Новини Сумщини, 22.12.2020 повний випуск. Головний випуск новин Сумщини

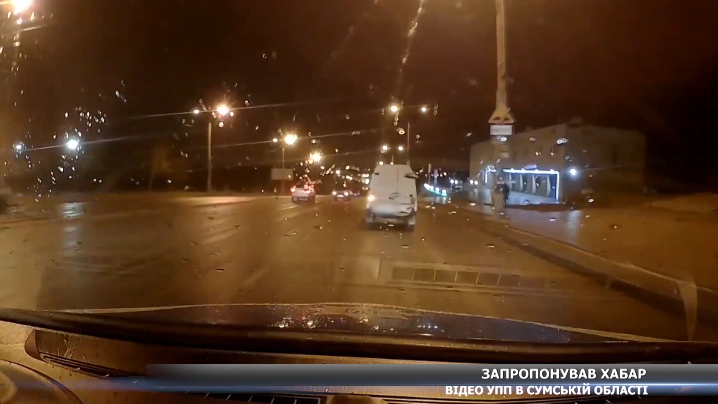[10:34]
Ба більше, під час складання протоколу патрульними водій захотів вирішити питання на місці та запропонував інспекторам гроші.
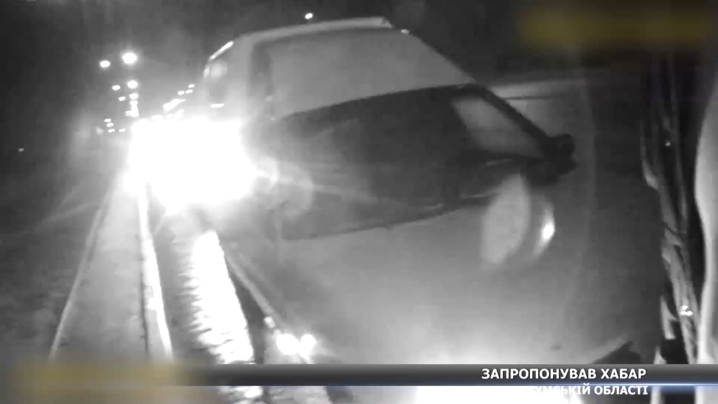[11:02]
Патрульні кілька разів попередили чоловіка про кримінальну відповідальність за такі дії. Однак водій наполягав на своєму.